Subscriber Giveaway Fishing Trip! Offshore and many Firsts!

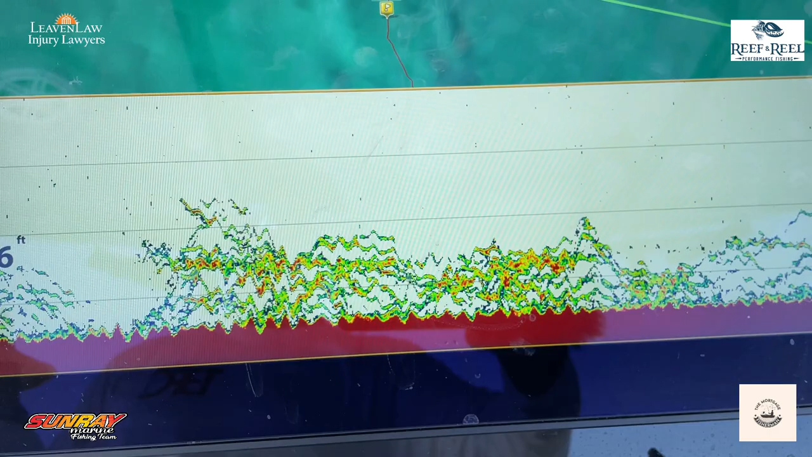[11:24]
I was just saying, as you see on the screen, you see that where the bait,
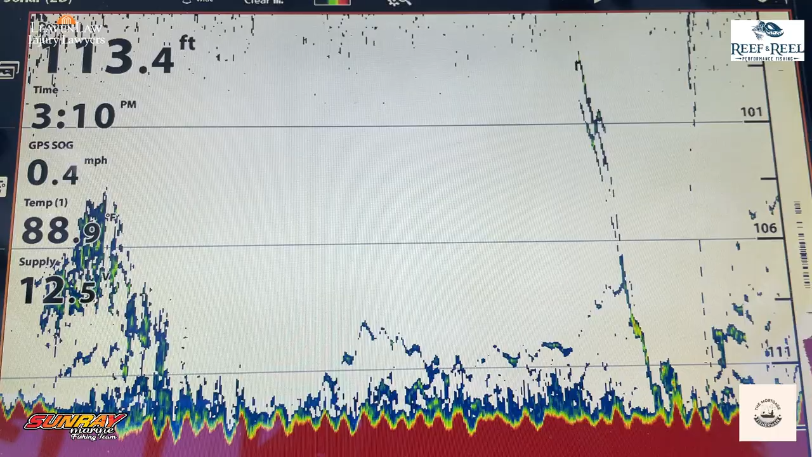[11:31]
On screen: depth 113.4 ft, speed 0.4 mph
Chad was dropping his bait,
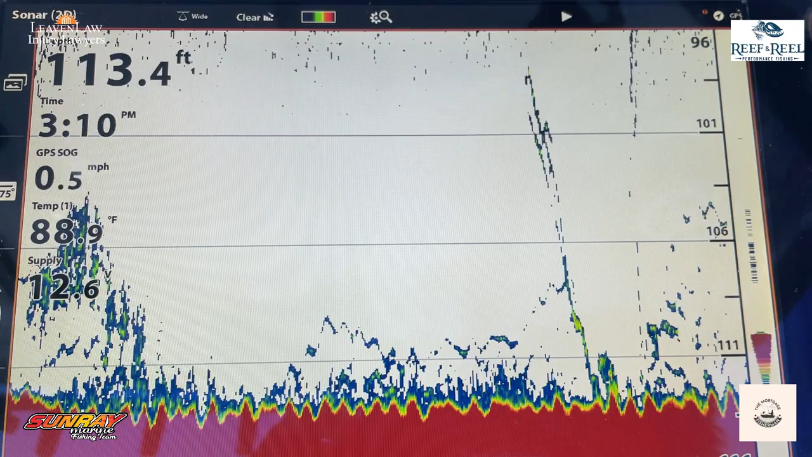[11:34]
On screen: depth 113.4 ft, water 88.9°F, speed 0.5 mph
and the bait went right down on the screen, and you can see where the fish came over, and I said, Chad, you're about to get bit, and he got bit.
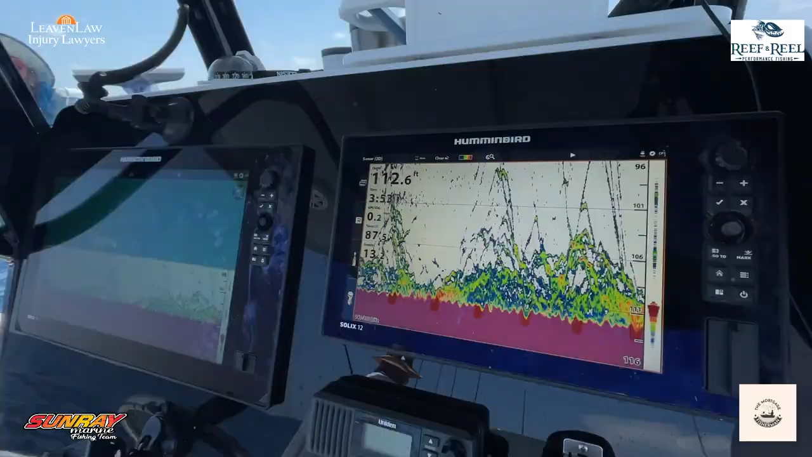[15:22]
On screen: depth 112.6 ft
That's what we're dealing with, folks, right there. Look at the bail closed. It's tires clicking.